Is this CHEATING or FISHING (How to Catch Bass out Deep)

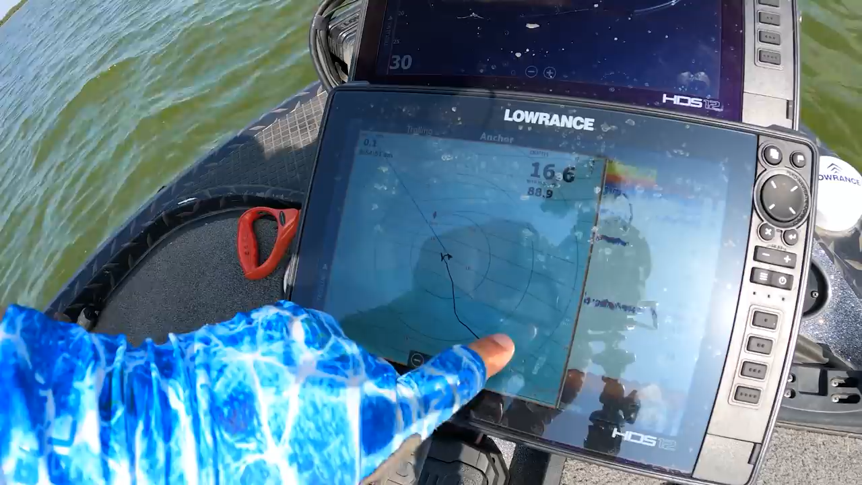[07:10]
I actually threw that weedless swimbait on it and swam it back to the boat and all of a sudden on here, fish are appearing and on my active target, they kind of came back to see me and see what was going on.
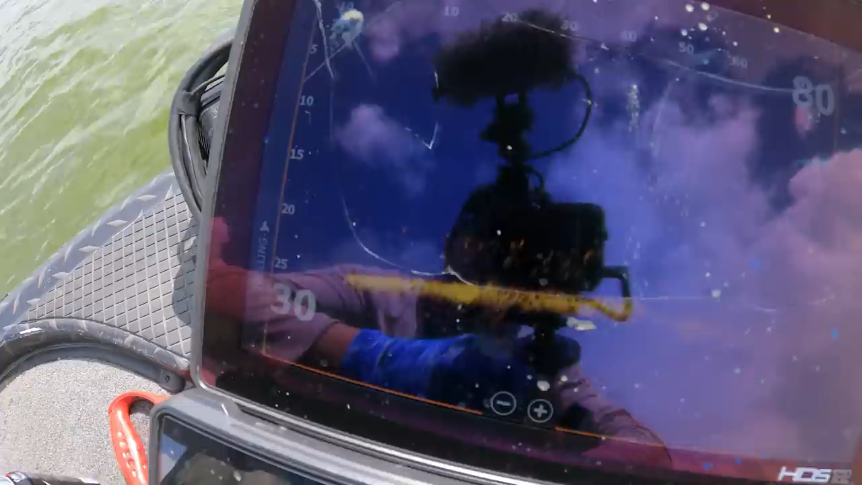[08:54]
So what we got here, the brush pile is right there. You can kind of see it as sort of like a chattery kind of like structure.
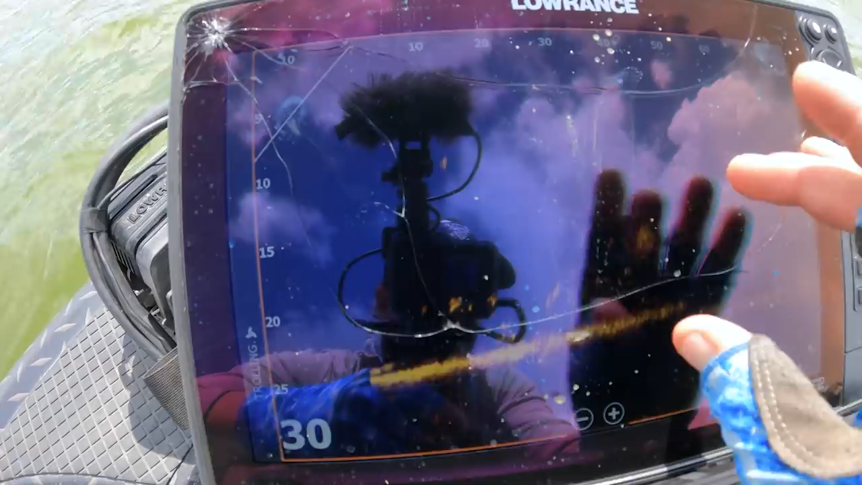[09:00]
There's a bunch of brim on the top. What's interesting, we've been fishing this for a bit.
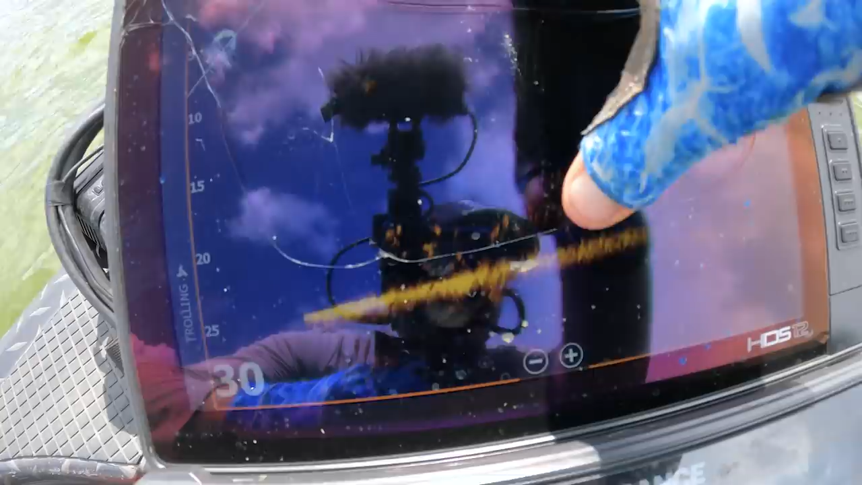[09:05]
There's actually, those are bass coming off of it. Like out in front.
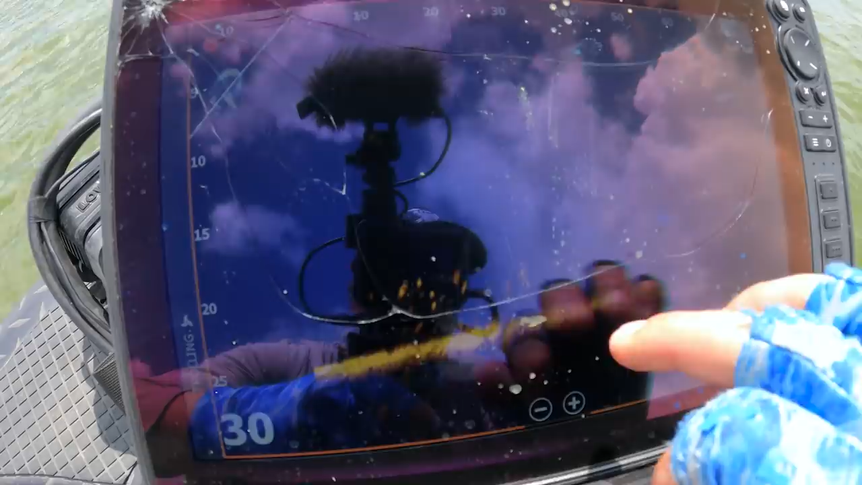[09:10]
There's also some fish kind of swimming around on the top. The wind's blowing a little so it moves us around. But you can see, oh, there's a bunch of them, dude.
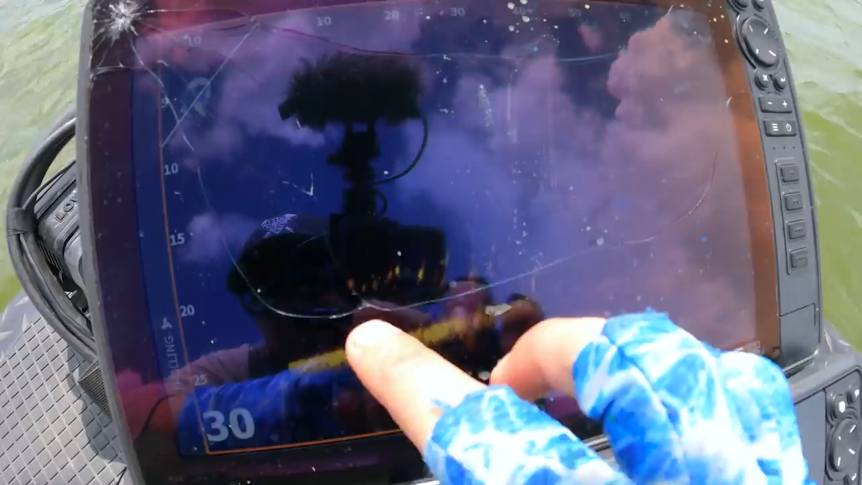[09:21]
Those are actually, I think those are bass because they're coming in on the good white dots. But what happens is,
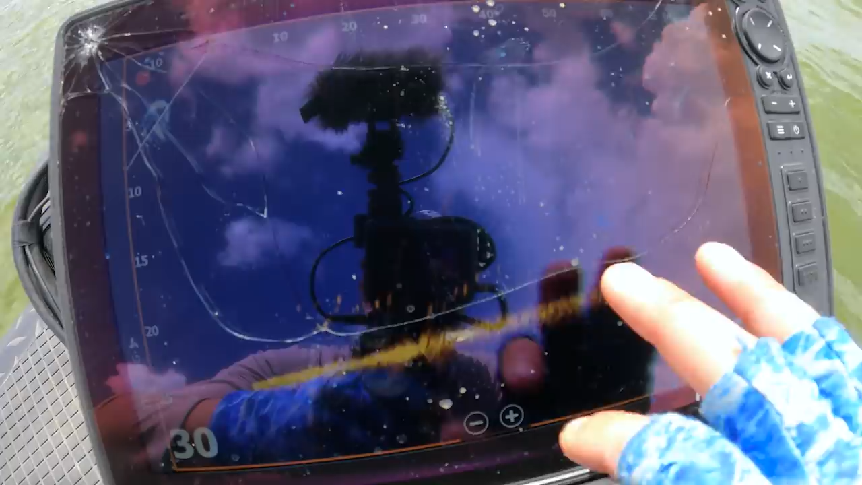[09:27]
is usually you throw it to like that brush pile, you know, like you'd focus on the structure.
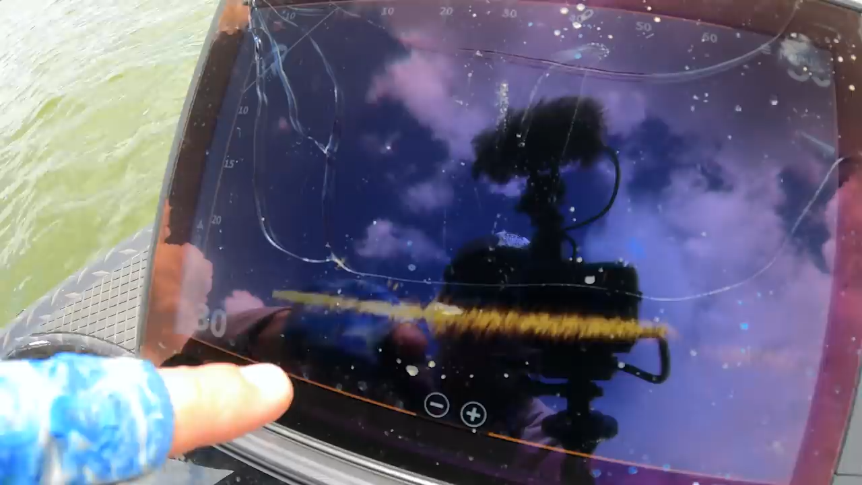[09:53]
I actually dragged my jig through here a couple of times and I could see them come off and go back to the pile, come off and go back to the pile. These fish seem pretty situated outside the pile.